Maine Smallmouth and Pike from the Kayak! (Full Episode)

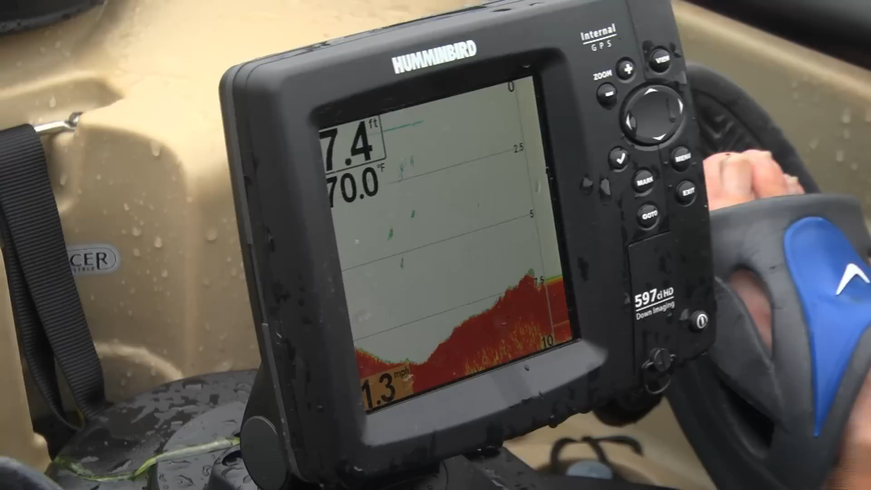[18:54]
On screen: depth 7.4 ft, water 70.0°F, speed 1.3 mph
I'm only in 8 feet of raw water right now, and we're a little over halfway across. Down below, we may run into a little bit of rough water, but nothing that this kayak can't handle.